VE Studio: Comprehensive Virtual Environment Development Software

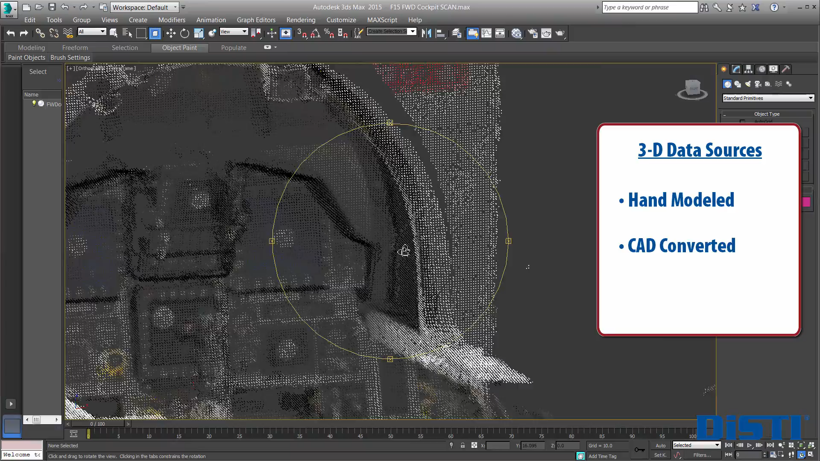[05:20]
importing CAD data from a number of common CAD data formats, including CATIA, NX, AutoCAD, and ProE,
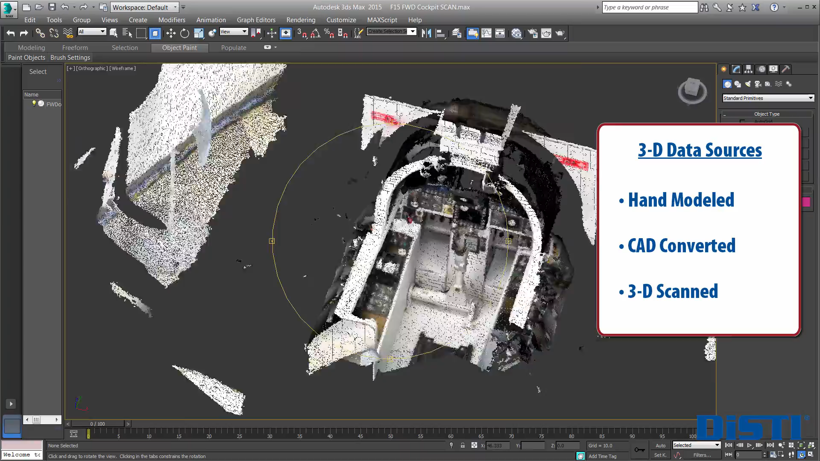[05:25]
or derived from 3D scanned point cloud data, as seen here.